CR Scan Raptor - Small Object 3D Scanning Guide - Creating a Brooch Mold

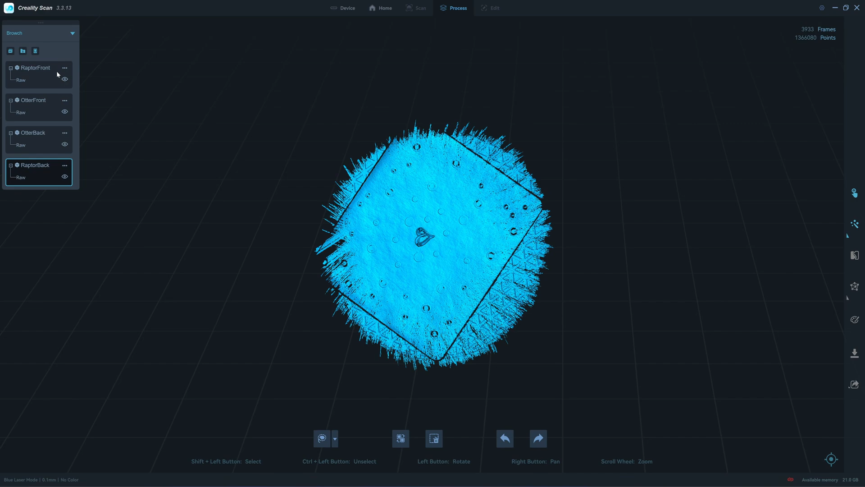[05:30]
I have already renamed all the scans. We have four scans, two from the left and two from the outer.
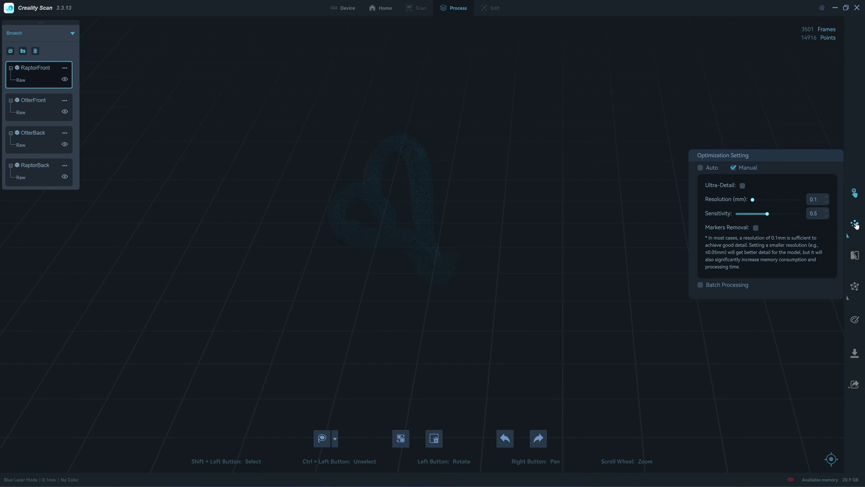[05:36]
0.1 mm.
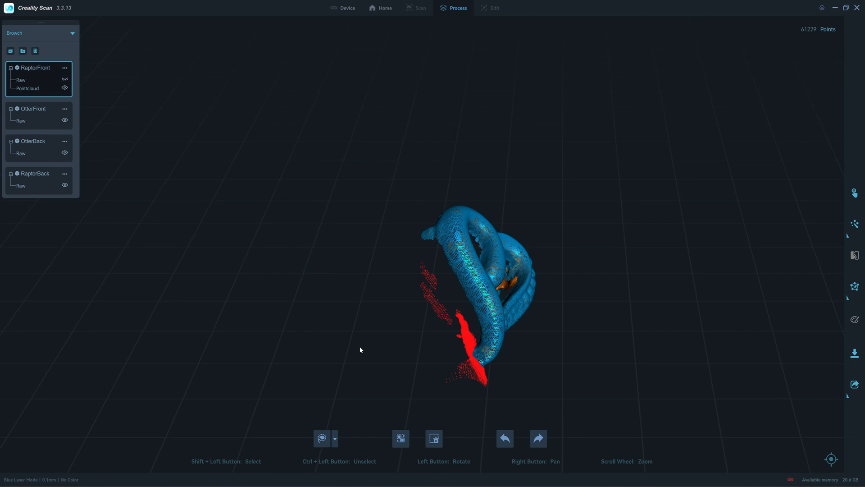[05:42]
We have about 57,000 points only, so not much of the surface area.
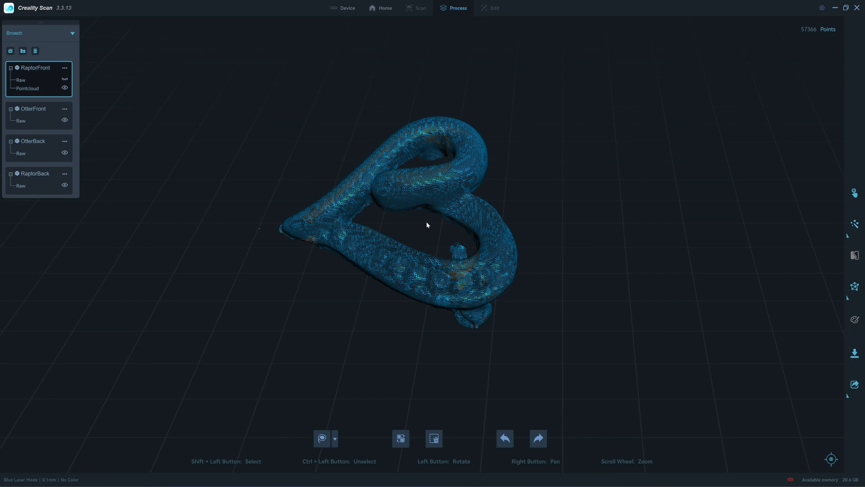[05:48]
So again, let's move to the outer.
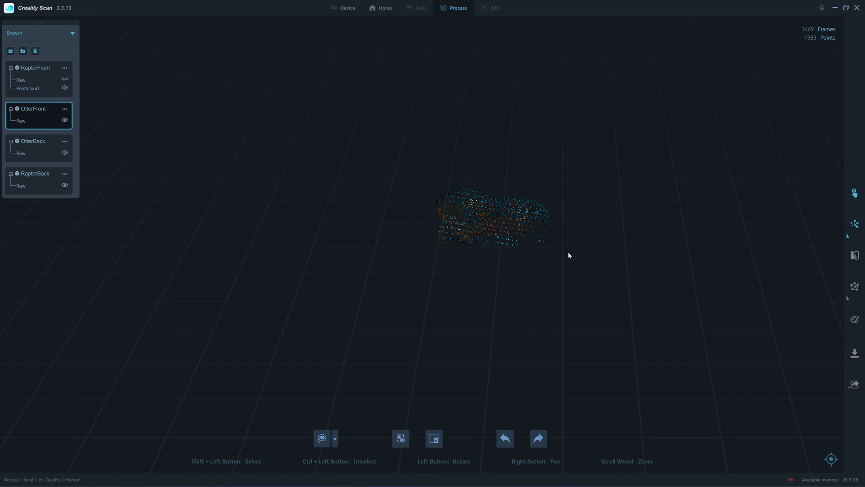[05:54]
Let's try 0.15. I know what the sensitivity slider does to the scan.
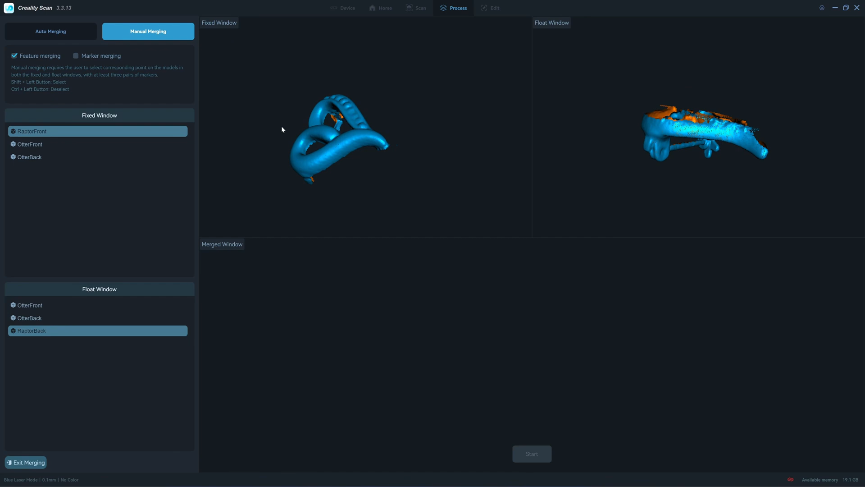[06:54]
So I'll try to align it, but it might not work 100%.
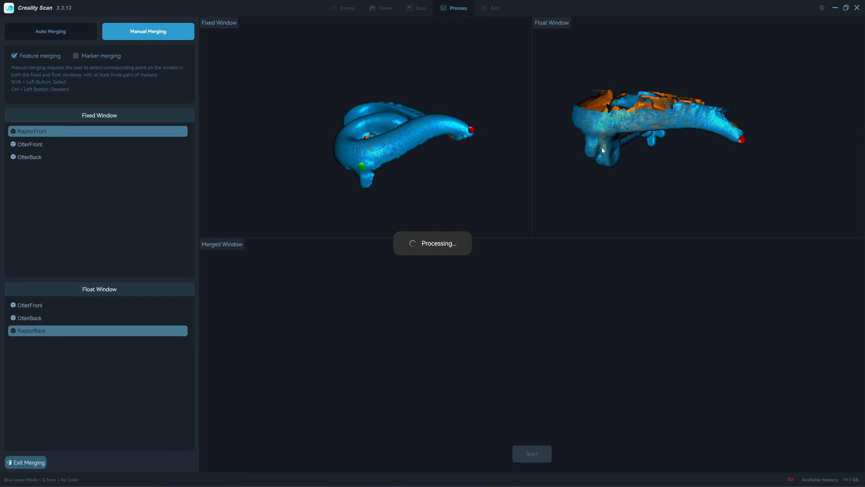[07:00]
One, two, I'm trying to find a point where sharing the same goal. One, two, three, four. Let's try to merge it. Okay. There's some extended edges that go beyond the surface of the top scan.
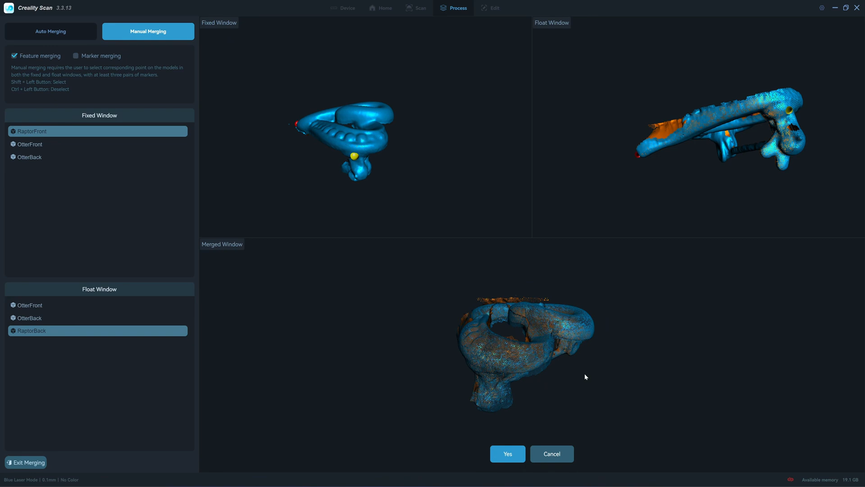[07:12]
Click yes. Exit merging. Okay. We have about 123,000 points.
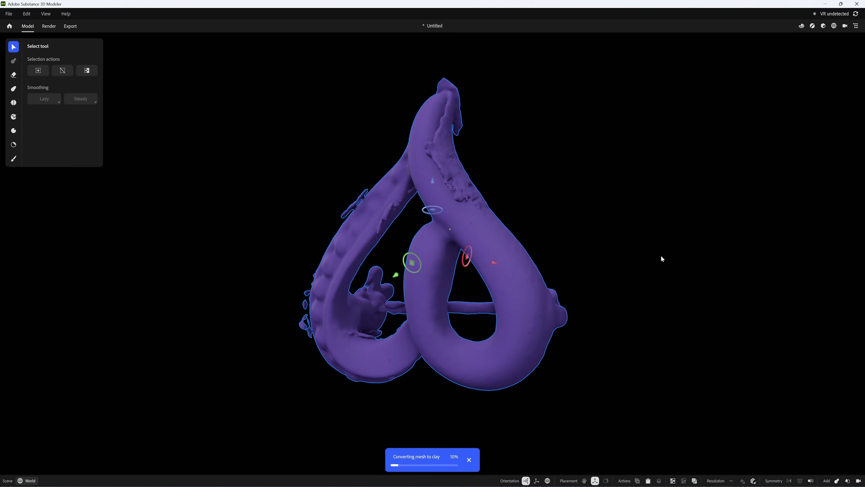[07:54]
Because Substance Modeler, they use a voxel.